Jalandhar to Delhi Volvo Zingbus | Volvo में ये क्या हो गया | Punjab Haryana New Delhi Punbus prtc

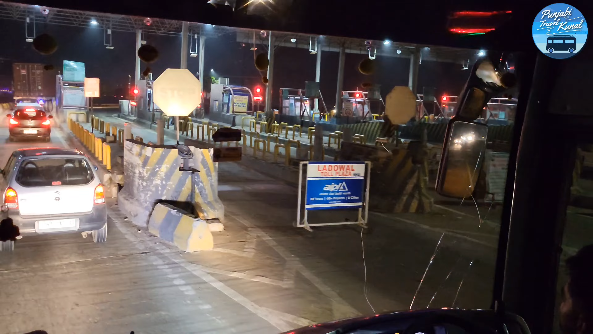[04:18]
ਲੁਧਿਆਣੇ ਦਾ ਇਹ ਟੋਲ ਪੰਜਾਬ ਦਾ ਸਭ ਤੋਂ ਮਹਿੰਗਾ ਟੋਲ ਹੈ।
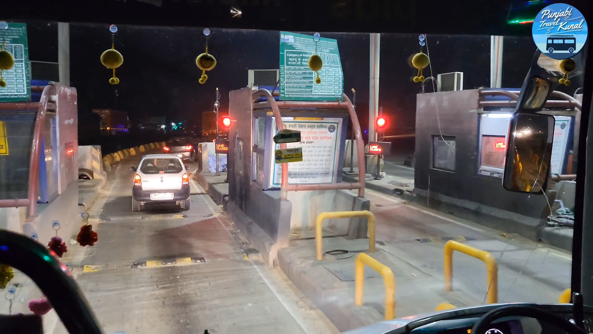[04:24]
ਫਿਲਹਾਲ ਇਹ ਫ੍ਰੀ ਚੱਲਦਾ ਪਿਆ ਕਿਉਂਕਿ ਕਿਸਾਨਾਂ ਦੇ ਧਰਨੇ ਕਰਕੇ ਲੋਕਾਂ ਨੂੰ ਬਹੁਤ ਹੀ ਸਹੂਲੀਅਤ ਹੋ ਗਈ
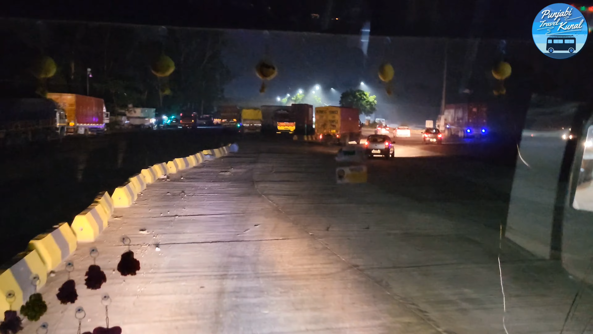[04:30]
ਹੈ ਅਤੇ ਲੋਕਾਂ ਨੂੰ ਇਸ ਸਹੂਲੀਅਤ ਦੇਣ ਵਾਸਤੇ ਕਿਸਾਨ ਜਥੇਬੰਦੀਆਂ ਦਾ ਸਾਡੇ ਵੱਲੋਂ ਬਹੁਤ ਬਹੁਤ ਧੰਨਵਾਦ ਕੀਤਾ ਜਾਂਦਾ ਹੈ।
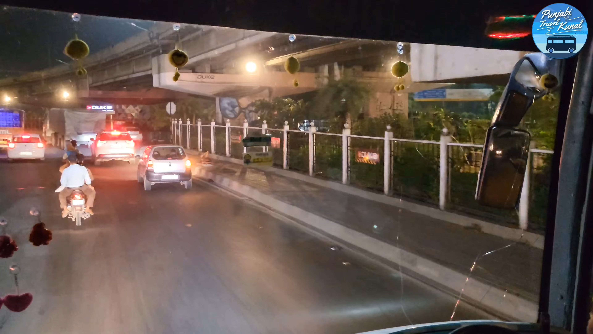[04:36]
ਫਿਰ ਇਹ ਆ ਗਿਆ ਜਲੰਧਰ ਬਾਈਪਾਸ ਚੌਂਕ।
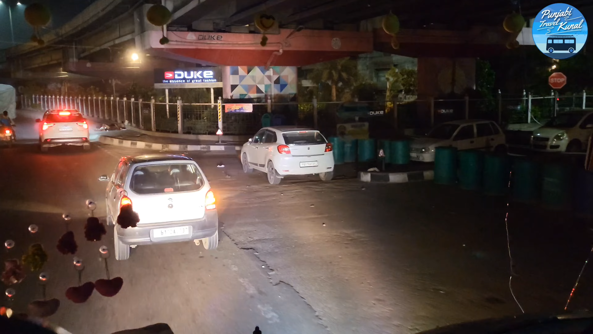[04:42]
ਰਾਤ ਦੇ ਲਗਭਗ 12:10 ਹੋ ਚੁੱਕੇ ਸੀ ਅਤੇ ਸਾਡੀ ਗੱਡੀ ਜਲੰਧਰ ਬਾਈਪਾਸ ਚੌਂਕ ਤੋਂ
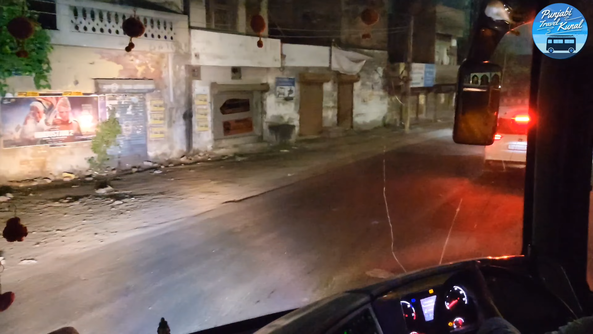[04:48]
ਲੁਧਿਆਣਾ ਸ਼ਹਿਰ ਦੇ ਅੰਦਰ ਵੜ ਲੱਗੀ ਕਿਉਂਕਿ ਰਾਤ ਨੂੰ ਬੱਸਾਂ ਦੀ ਐਂਟਰੀ ਸ਼ਹਿਰ ਦੇ ਵਿੱਚ ਹੋ ਕੇ ਹੀ ਨਿਕਲਦੀਆਂ ਹਨ। ਜਲੰਧਰ ਬਾਈਪਾਸ ਦੇ ਪੁੱਲ ਤੋਂ ਹੋ ਕੇ ਸਾਡੀ ਬੱਸ ਬੱਸ ਸਟੈਂਡ ਵੱਲ ਨੂੰ ਵੱਧ ਪਈ ਅਤੇ ਇਹਦਾ ਸਟੋਪ ਬੱਸ ਸਟੈਂਡ
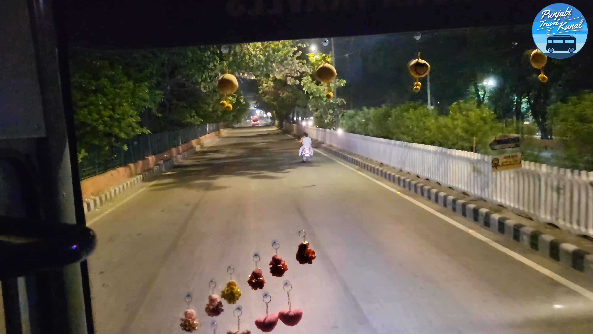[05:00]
ਲੁਧਿਆਣੇ ਬੱਸ ਸਟੈਂਡ ਦੇ ਬਾਹਰ ਲੱਗਦਾ ਹੈ ਕਿਉਂਕਿ ਉੱਥੇ ਇਹਨਾਂ ਨੇ ਇੱਕ ਪੁਆਇੰਟ ਰੱਖਿਆ ਹੋਇਆ ਹੈ ਜਿੱਥੋਂ ਯਾਤਰੀ ਇਕੱਠੇ ਹੋ ਕੇ ਆਪਣੇ ਅੱਗੇ ਦੇ ਸਫ਼ਰ ਵੱਲ ਨੂੰ ਵੱਧ ਪਏ।
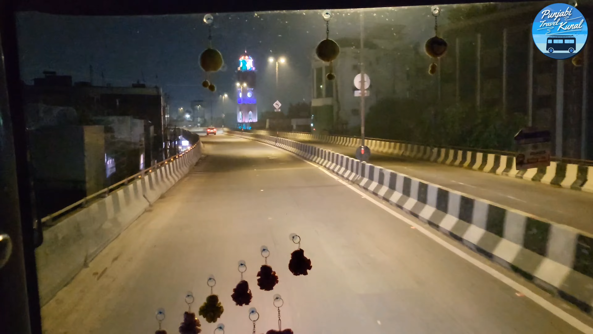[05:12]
ਉਹ ਸਾਹਮਣੇ ਜੋ ਚੀਜ਼ ਤੁਸੀਂ ਚਮਕਦੀ ਦੇਖ ਰਹੇ ਹੋ ਉਹ ਹੈਗਾ ਹੈ ਲੁਧਿਆਣਾ ਦਾ ਘੰਟਾ ਘਰ। ਲੁਧਿਆਣਾ ਦਾ ਘੰਟਾ ਘਰ ਮਸ਼ਹੂਰ ਹੈਗਾ ਹੈ ਕਿਉਂਕਿ ਇੱਕ ਬਹੁਤ ਹੀ ਪੁਰਾਣਾ ਘੰਟਾ ਘਰ ਹੈਗਾ। ਇਸ ਤੋਂ ਬਾਅਦ ਸਾਡੀ ਬੱਸ ਪਹੁੰਚ ਗਈ ਲੁਧਿਆਣੇ ਦੇ ਬੱਸ ਸਟੈਂਡ।
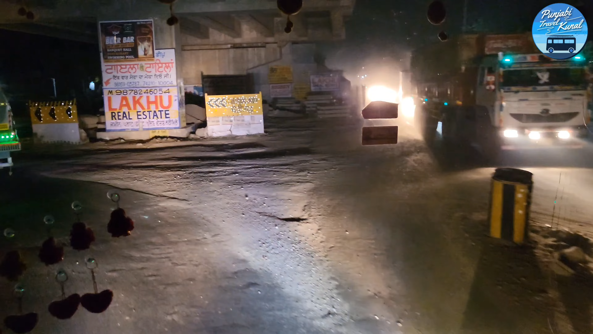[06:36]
ਅਸੀਂ ਸਮਰਾਲਾ ਚੌਂਕ ਪਹੁੰਚ ਗਏ, ਸਮਰਾਲਾ ਚੌਂਕ ਅਸੀਂ ਥੱਲੋਂ ਦੀ ਕਰੋਸ ਕੀਤਾ,
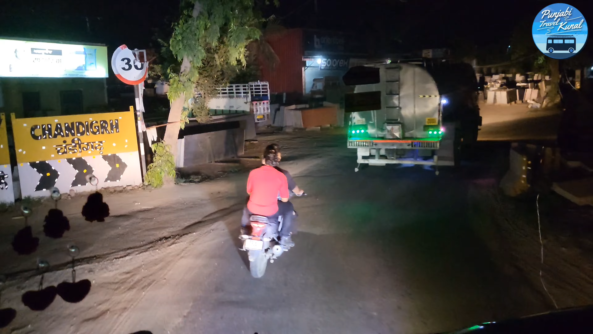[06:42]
ਉਸ ਤੋਂ ਬਾਅਦ ਅਸੀਂ ਚੜ੍ਹ ਪਏ ਨੈਸ਼ਨਲ ਹਾਈਵੇ 5 'ਤੇ।
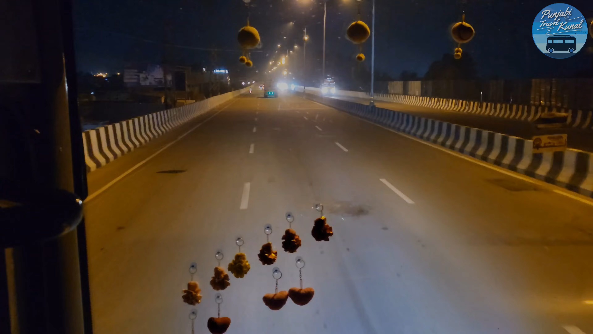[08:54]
ਰਸਤੇ ਵਿੱਚ ਇਸ ਹਾਈਵੇ ਤੇ ਲੁਧਿਆਣਾ ਤੋਂ ਚੰਡੀਗੜ੍ਹ ਤੱਕ 2 ਟੋਲ ਪਲਾਜ਼ਾ ਆਉਂਦੇ ਹਨ। ਇਸ ਤੋਂ ਬਾਅਦ ਅਸੀਂ ਪਹੁੰਚ ਗਏ ਖਰੜ। ਖਰੜ ਜੋ ਕਿ ਚੰਡੀਗੜ੍ਹ ਦੇ ਵਿੱਚ ਪੈਂਦਾ ਹੈ, ਜਿੱਦਾਂ ਇੱਕ NCR ਦਾ ਏਰੀਆ ਹੈਗਾ ਹੈ,
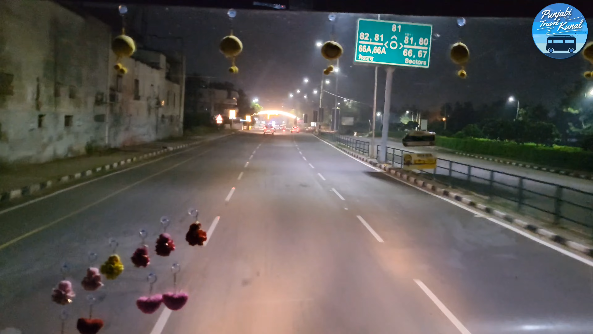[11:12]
ਚੌਂਕ ਵੱਲ ਪਹੁੰਚੀ ਅਤੇ ਚੌਂਕ ਤੋਂ ਰਾਈਟ ਹੋ ਕੇ ਅਸੀਂ ਹੋ ਗਏ ਅੰਬਾਲਾ ਰੋਡ ਦੇ ਉੱਪਰ। ਅੰਬਾਲਾ ਵੱਲ ਵਧਣ 'ਤੇ ਸਾਡੀ ਬੱਸ ਨਾਲ ਇੱਕ ਘਟਨਾ ਜਿਹੜੀ ਮੈਂ ਤੁਹਾਨੂੰ ਕਹਿ ਰਿਹਾ ਸੀ ਉਹ ਇੱਦਾਂ ਹੋਈ,
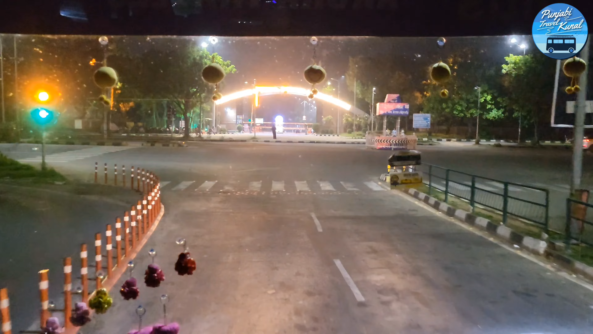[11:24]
ਜਿੱਦਾਂ ਹੀ ਅਸੀਂ ਅੰਬਾਲਾ ਵੱਲ ਮੁੜੇ ਅਤੇ ਜ਼ੀਰਕਪੁਰ ਤੋਂ ਥੋੜ੍ਹਾ ਜਿਹਾ ਅੱਗੇ ਗਏ ਤਾਂ ਸਾਡੀ ਬੱਸ ਦੇ ਵਿੱਚ ਟਾਇਰ 'ਚ,